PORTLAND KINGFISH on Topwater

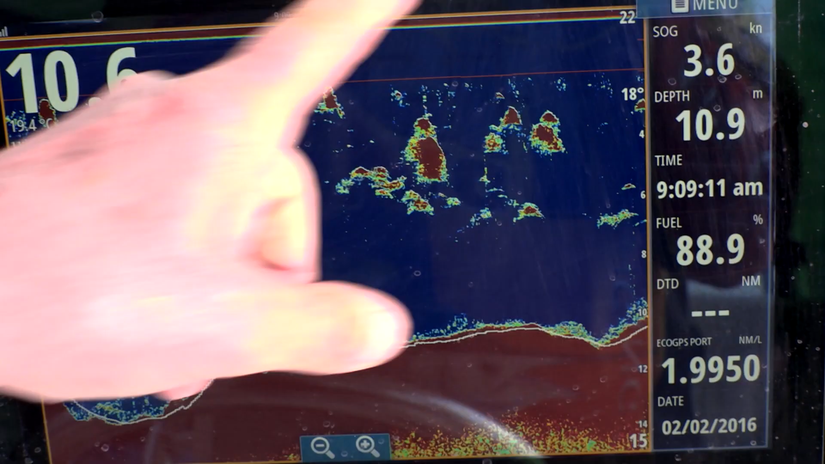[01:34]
We've covered probably 20 kilometres of water and this one little patch is just like two degrees
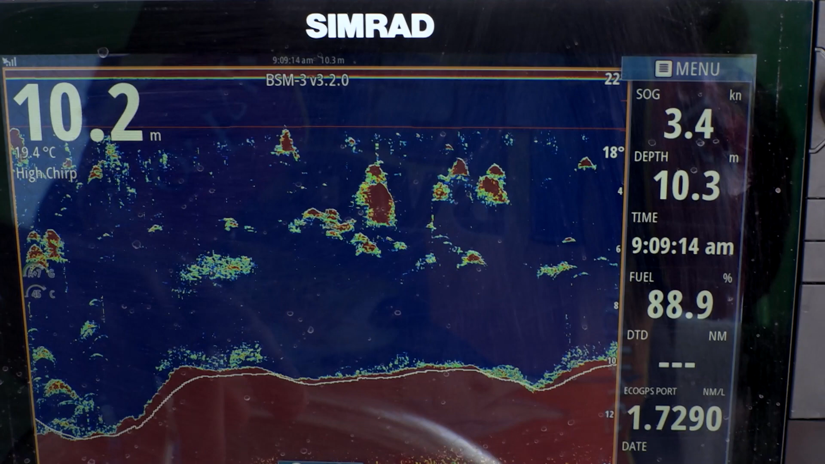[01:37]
On screen: water 19.4°C, speed 3.4 kn
water temperature difference so if the fish are going to be anywhere they'll be here.